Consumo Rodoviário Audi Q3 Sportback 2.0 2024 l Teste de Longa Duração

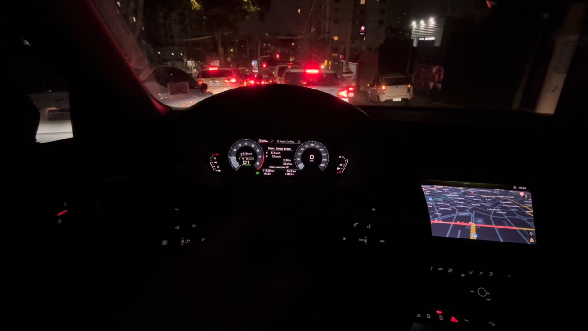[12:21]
Funcionamento exemplar do câmbio, do motor. O consumo de combustível, ele está baixo, assim, porque eu já disse que estou rodando só aqui nesse circuito interno. Mostrei os LEDs da porta. me perguntaram sobre a alavanca do ACC aqui embaixo que parecia de Corolla antigo. Realmente a alavanca do ACC é uma alavanca, como se fosse uma alavanca de seta aqui embaixo que não vai dar para vocês.
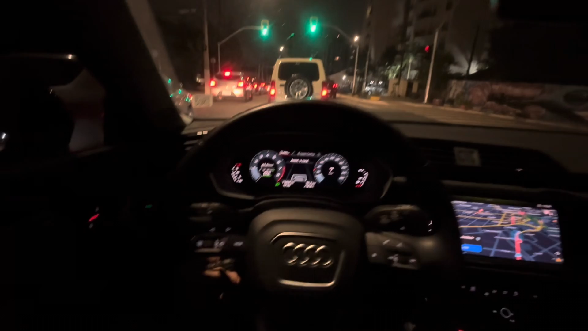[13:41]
Esse aqui, o carro, às vezes, anda bem pertinho da frente como se fosse real-real. Não fica freando muito tempo antes, né? Então, o ACC funciona muito bem aqui, apesar de que, pelo nível do carro, ele deveria ter o stop and go e ele não tem. Ele só tem o stop and go imediato. Aqueles segundos que você para, ele acaba largando de novo. Então, o que eu achei aqui deficiente? Não existe detector de ponto cego, que é raríssimo num carro desse. Deveria ter. Deveria ter. Existe frenagem automática de emergência.
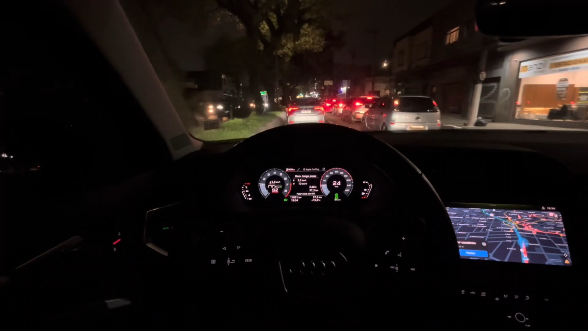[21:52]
Depois eu vou contar quantos segundos é. Mas ele, como tá no Dynamic, eu vou mudar pro modo
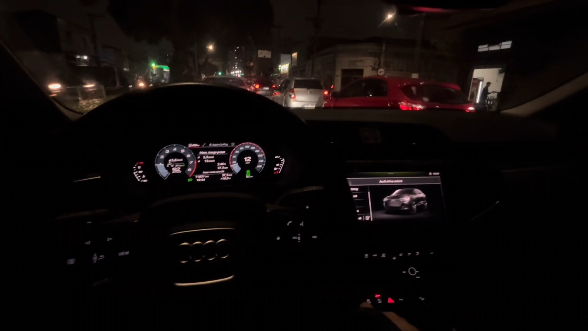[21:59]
de melhor consumo de combustível pra ele não dar também esses aceleros muito fortes aí. Então, o ACC dele não é igual dos outros carros da Volkswagen, tá? Ele é bem diferente, muito mais rebuscado, vamos dizer assim.
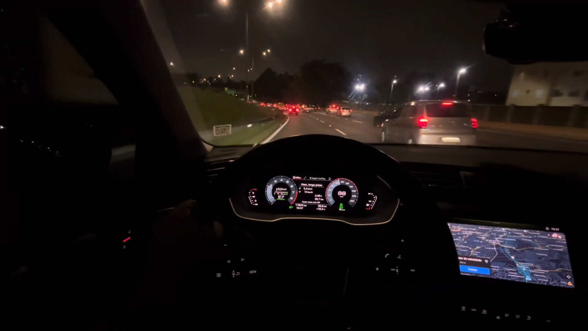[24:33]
como está o ACC está bem próximo, olha como ele deixa se aproximar bastante, como se fosse uma condição real, bastante em relação aos outros assistentes de velocidade, de cruzeiro. Então, olha como ele funciona bem, estamos em sétima marcha, eu acho que nós vamos pegar as mesmas condições climáticas que ontem,
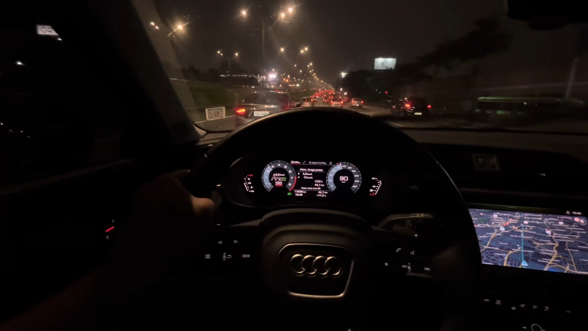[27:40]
quando eu resolvi, ultrapassar pela direita, eles resolveram acelerar, o parabrisa está bem, o parabrisa está bem engordurado, vai começar a chover aqui, o carro está muito sujo das últimas viagens, muito sujo mesmo, então, não esquentem aí com a qualidade do que se enxerga pelo parabrisa.
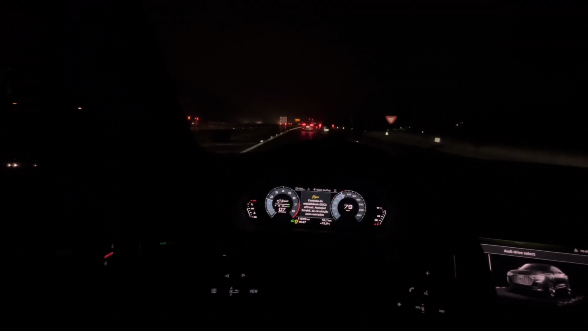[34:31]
Vamos colocar no modo eu que desliguei o controle de tração sem querer, pessoal. Vamos colocar no modo eficientes. Não é bem assim que pronuncia. Nossa, impressionante a densidade de pé como muda. Vamos zerar o longo prazo. Vamos zerar também ali a momentânea. Só pra vocês terem uma ideia. Lógico que ambos vão ficar diferentes. E vamos ligar o piloto automático. O ACC na verdade.
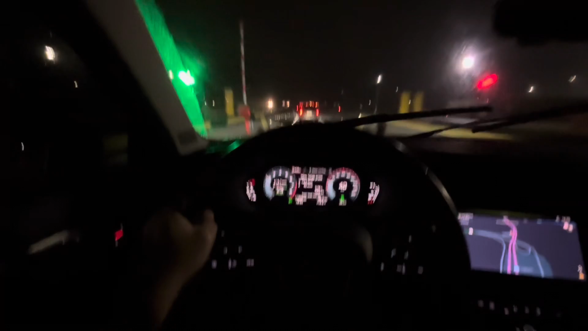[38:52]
10.5 km rodados e 14.7 km por litro mantive o ACC ligado e ele vai jogando as marchas está em sétima marcha a 60 km por hora vai jogar a oitava logo mais já jogou a oitava jogou sétima a oitava de novo oitava a oitenta e vamos nos mantendo aqui
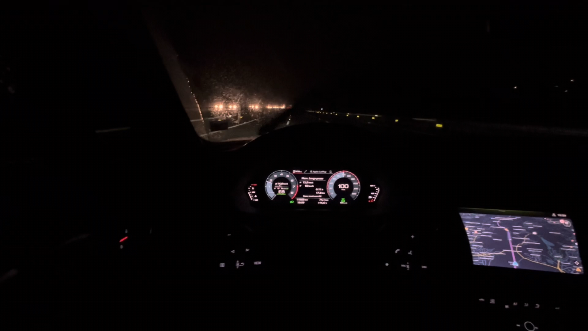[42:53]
Quando está carregado 38 na frente Se mantém a mesma pressão E na traseira 41 libras Nos aproximando Do trecho Do radar A 100 km por hora E depois Ali A Os túneis O trecho do túnel Tem um carro Aí que está o tempo todo Atrás De nós E aí depois do que me aconteceu hoje Eu sempre chamo a atenção Sempre fico preocupado agora Estou com Um trauma Momentâneo Daqui a pouco passa
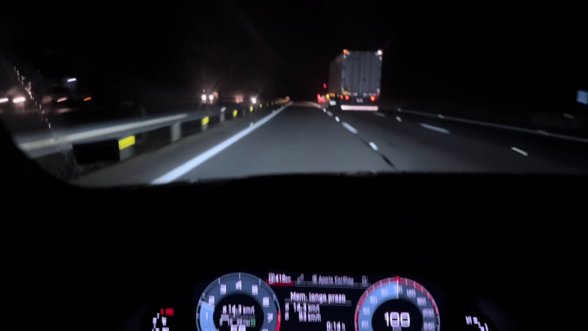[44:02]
Observe Como eles iluminam bem Inclusive a lateral Do caminhão Enxerga tudo Absolutamente tudo Não tem ponto cego De farol
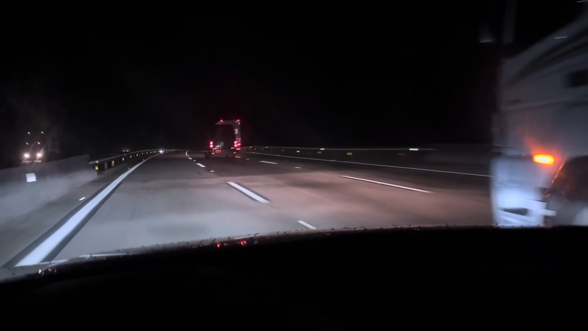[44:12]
Iluminam muito bem Estão acima da média Dos carros Que passaram pelo canal Apesar do para-brisa Estar completamente sujo Não sei como Que o ACC Não freou com tudo Você vê que ele está Tão próximo Que ele não freou
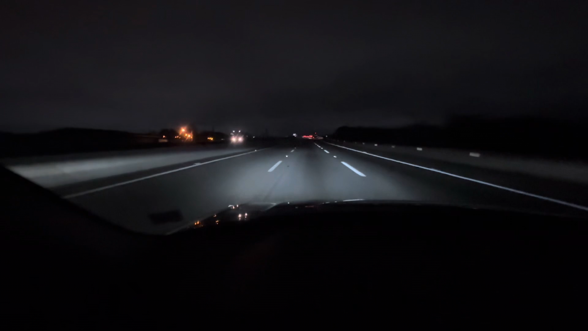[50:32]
Observem como iluminam Bem os cantos Temperatura externa De 15,5 graus
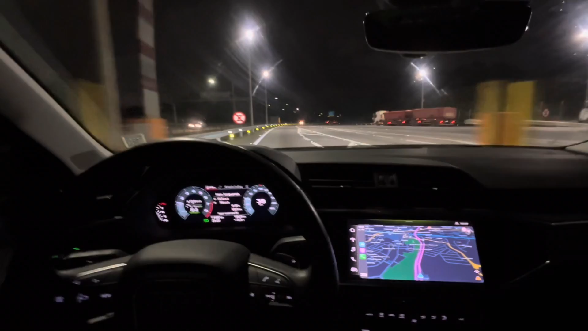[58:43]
Acelerando gradativamente E esse modo Torna Sexta marcha 50 por hora Sétima marcha A 60 Oitava marcha A 75 Km por hora Vamos ter um radar Aí A 60 Km por hora E vamos Seguir no duplo S
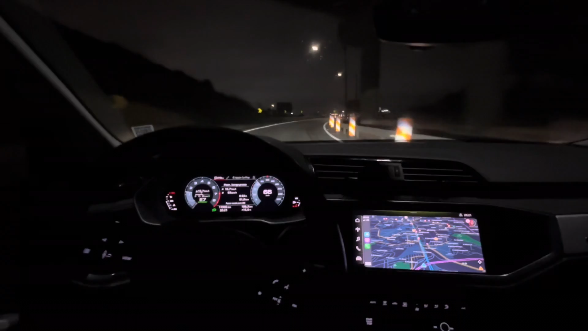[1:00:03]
Segunda Segunda Para a direita Observem vocês Como ele sente aqui Entrar na ponte Está vendo? Segunda Perna Para a direita Quase que eu zerei O computador de bordo Sem querer aqui Terceira perna Para a esquerda Por isso O chamamos De duplo S
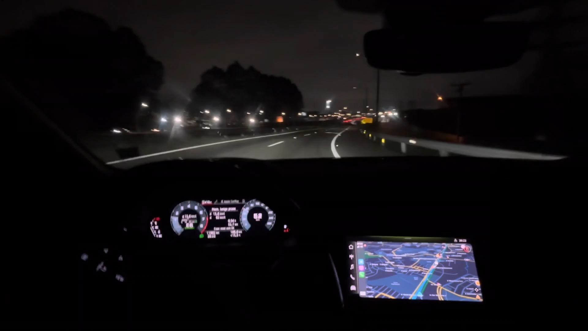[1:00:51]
Vamos lá Segunda seta Para a esquerda E a terceira Seta Para a esquerda E fizemos 15.8 km por litro 52.8